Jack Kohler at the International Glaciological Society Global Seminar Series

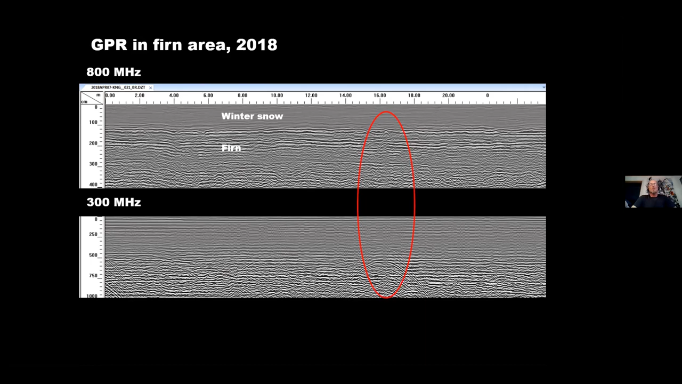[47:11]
we start to see crevasses here we have the winter snow lying on top of fern and we see hyperbole that are significant of what you find when you when you drive your radar across the crevasse. And there's Chris Neuss digging down exactly where that hyperbole was to find this crack. So at this point, the crack wasn't very large.